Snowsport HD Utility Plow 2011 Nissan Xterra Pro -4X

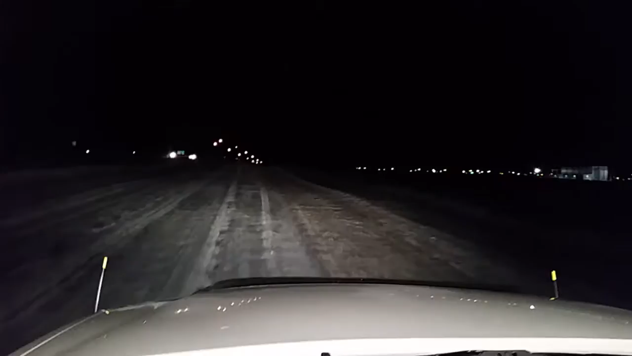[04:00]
and where it's nice and smooth and uh I've got a long road as you can see and that's right to the end and these are old crusty mounds so I'm trying not to hit them very hard but the ones you've been pushing you can just plow them no problem like quite not stupid aggressive but just be smart I come right out to the highway right out here